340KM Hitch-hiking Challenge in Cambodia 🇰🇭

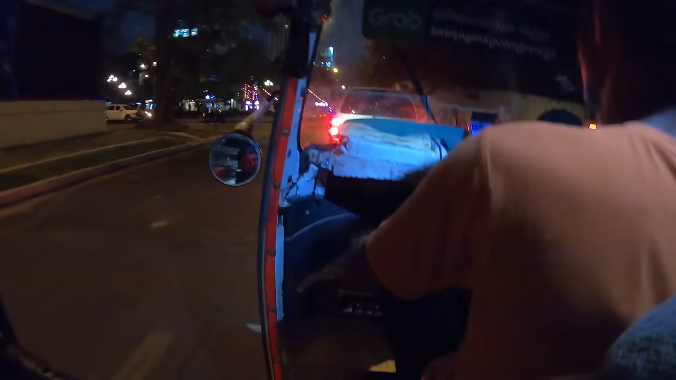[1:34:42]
Very, very good tuk-tuk. I like it.
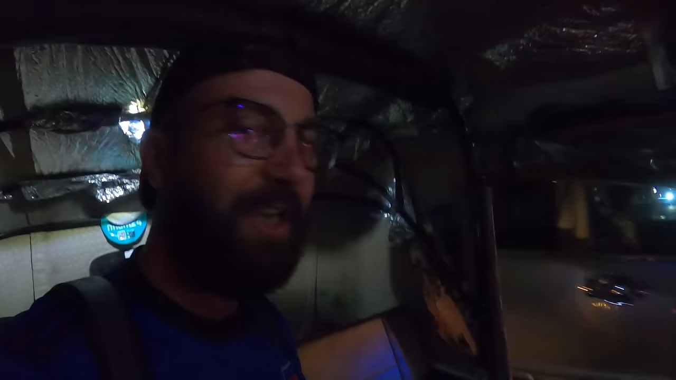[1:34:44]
Actually, I would like to drive these kind of tuk-tuks.
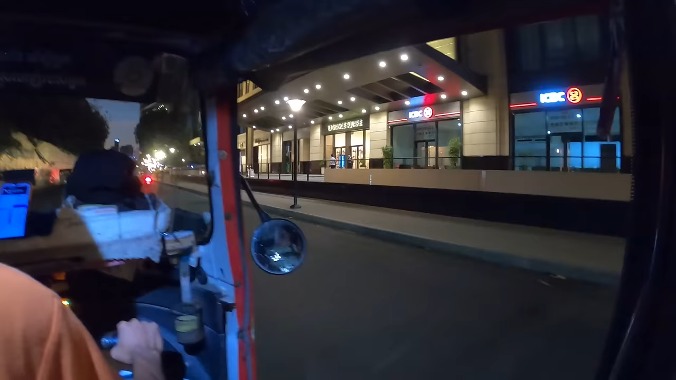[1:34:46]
Beautiful. The sun just went down.
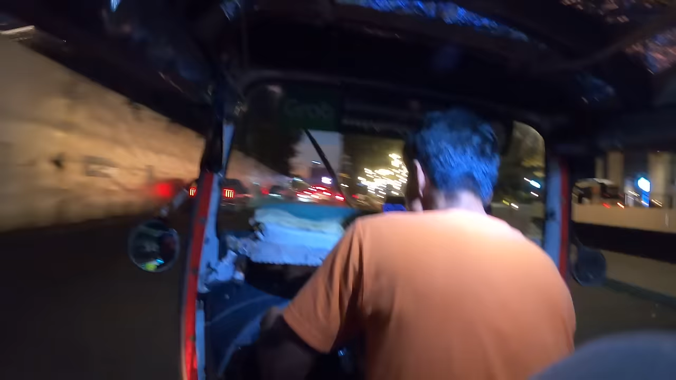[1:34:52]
Yeah.
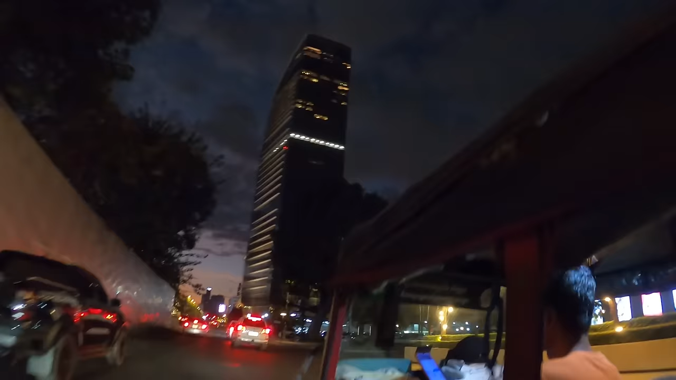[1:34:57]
Okay, so I think he's trying to show me the building.
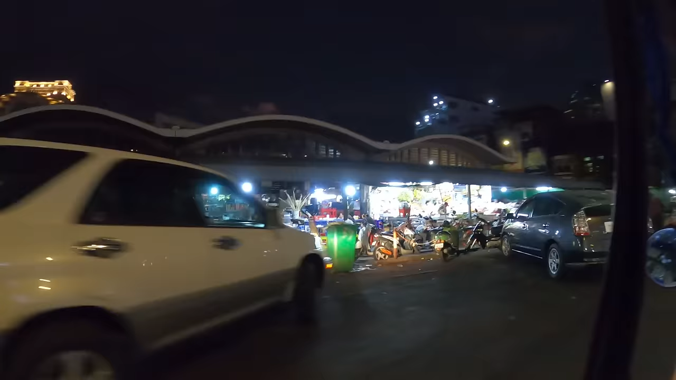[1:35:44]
Actually, this market looks really nice if you look like from a higher level of some buildings, especially in the evening. Like now, look at that.